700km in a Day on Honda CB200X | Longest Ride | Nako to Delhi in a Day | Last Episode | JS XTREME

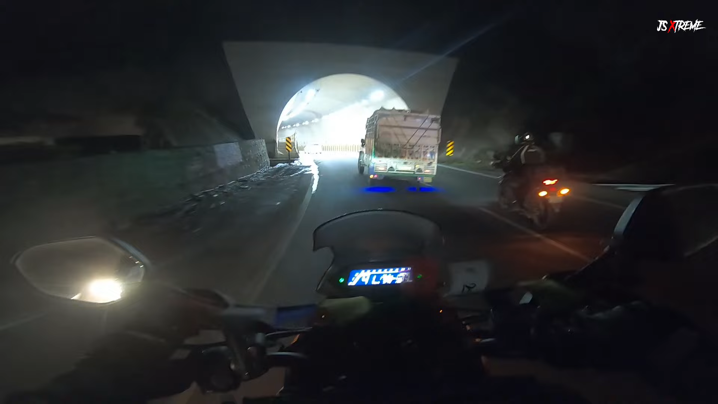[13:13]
आज हम ऑलरेडी 400 किलोमीटर बाइक चला चुके हैं, पर यहाँ सबसे मज़ेदार चीज़ है ये नई टनल
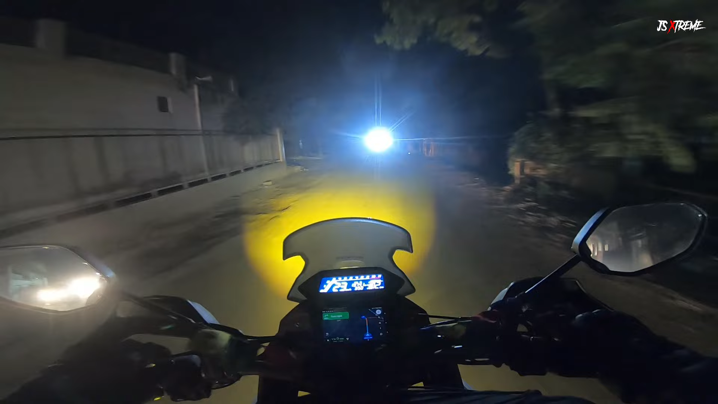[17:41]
हाँ भाई लोगों देखो, अब बात यह है हम पहुंचने वाले हैं अपने घर, 3:50 हो चुके हैं सुबह के और किलोमीटर हो गए टोटल ट्रिप के किलोमीटर 1974। आज सुबह हमने स्टार्ट किया था 1313 किलोमीटर।